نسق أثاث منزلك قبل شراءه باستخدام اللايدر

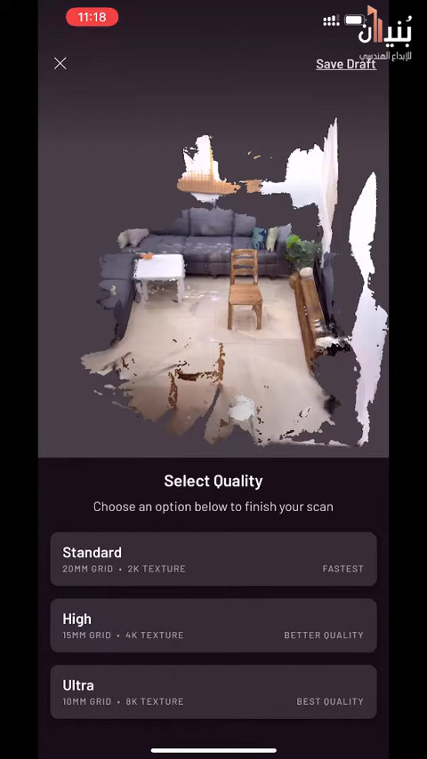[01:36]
أفضل جودة مثل ما تكلمنا في الفيديو السابق وبعدين بختار Save ولحتى
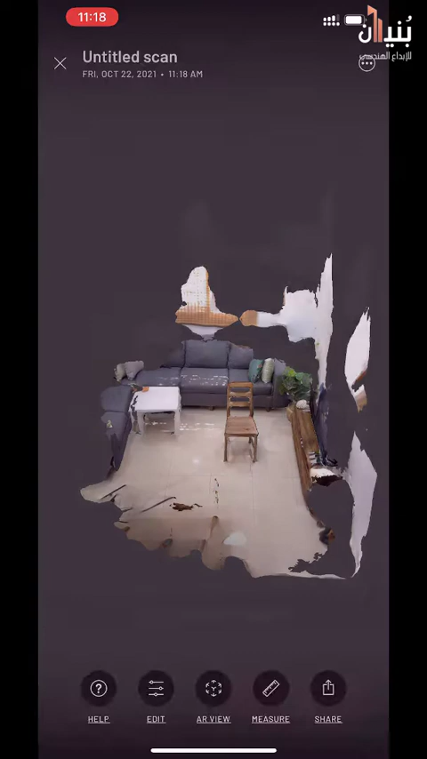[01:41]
قص الموديل على أد الكرسي بعمل Edit وبختار Crop وببدأ